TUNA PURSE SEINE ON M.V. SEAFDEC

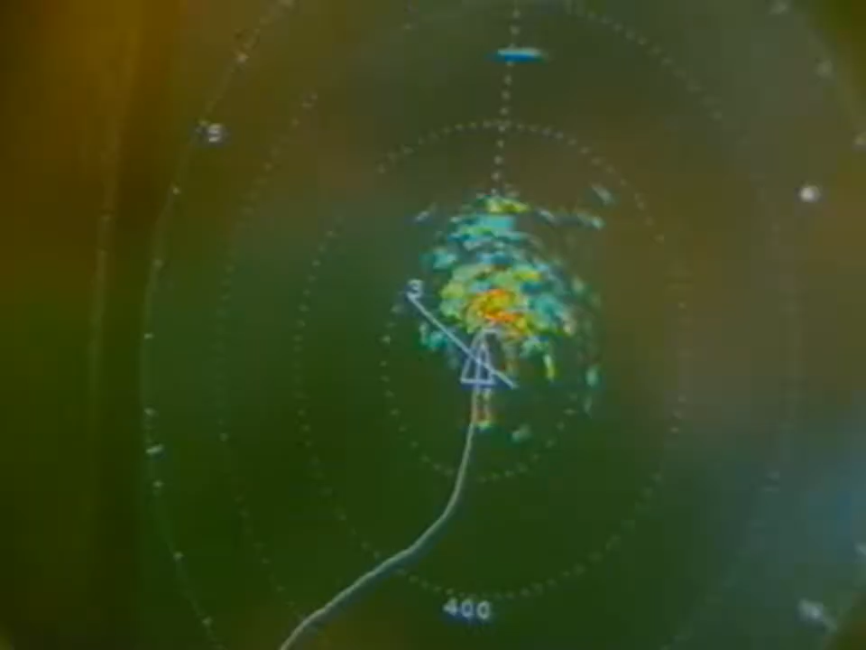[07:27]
The population density of the fish around the payous will be checked using the sideways scanning 360 degree sonar.
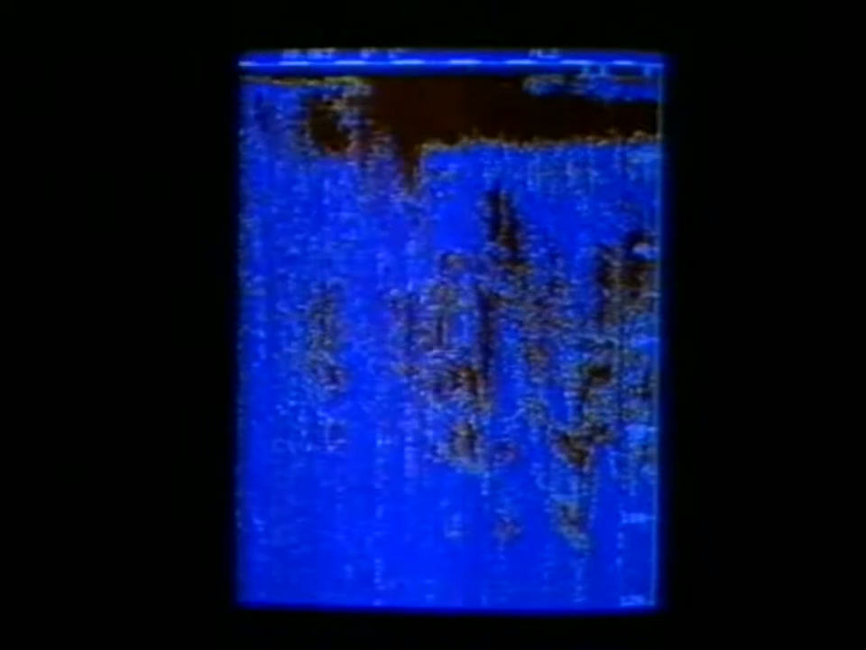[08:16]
The sonar is used for inspecting the school of fish once again in early morning.
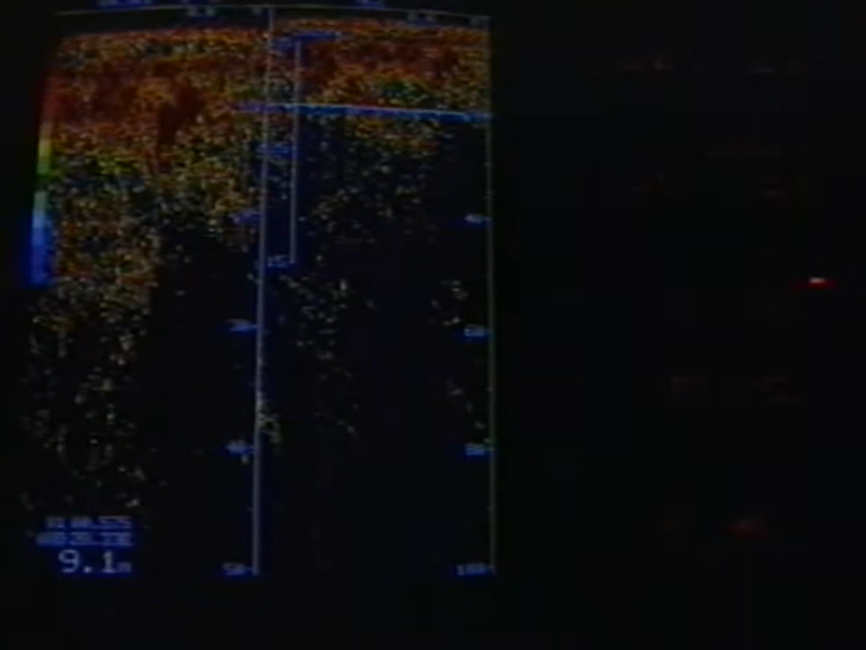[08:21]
The distance between the vessel and the payal is around 1000 to 1500 meters.